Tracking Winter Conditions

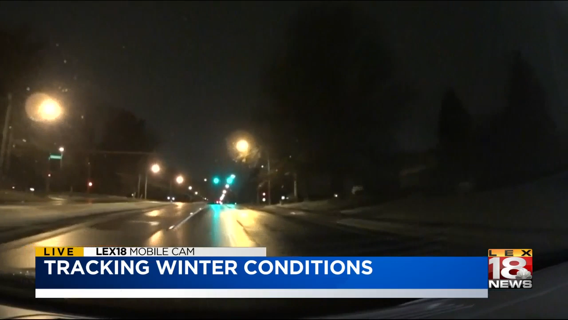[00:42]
and roads are moving at normal paces this morning. The morning commute traffic is starting to pick up a little bit, but again, we're seeing pretty good road conditions. It is hovering between that 30 to 32-degree mark, so we might see some slippery spots pop up, so please be cautious on the roads. But for now, we're looking pretty good. Overnight, crews sprayed salt brine on the bridges and overpasses, which are usually the first places to get slick. And this morning, we've already seen several salt trucks roaming around New Circle and other parts of the town.